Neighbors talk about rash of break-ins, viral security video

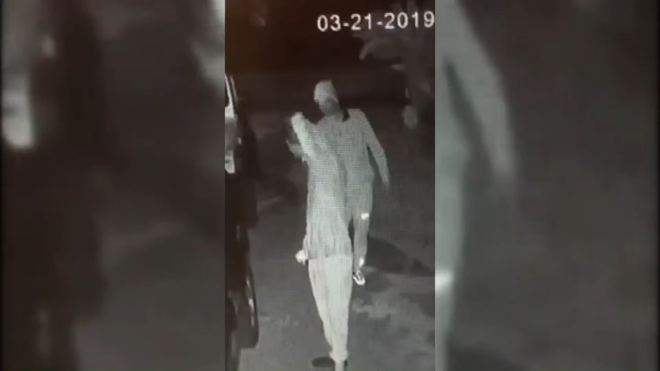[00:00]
In this security video captured by homeowner Shannon Noel Booth, two men are seen casually pulling open car doors. This happened at around 3 in the morning Thursday on Barton Avenue in Tillman's Corner.
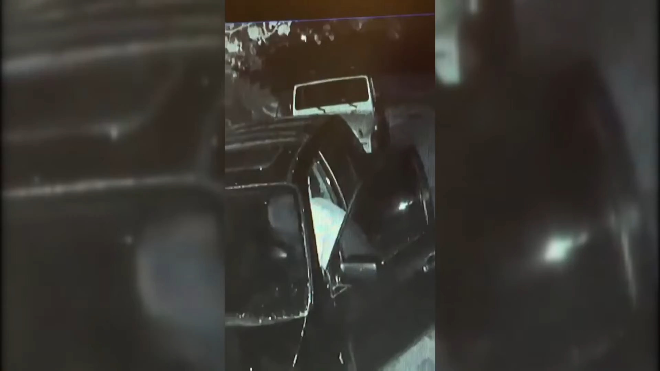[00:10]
At one point, the men realized they're being watched by a security camera and then pull up their hoods and turn away. It's shocking that these guys would just stroll up and rifle through her car. That's just shocking. The homeowner says she believes they only took a shoebox and some prescription meds. Neighbors say at least one other car was broken into in the same way around the same time a few streets over.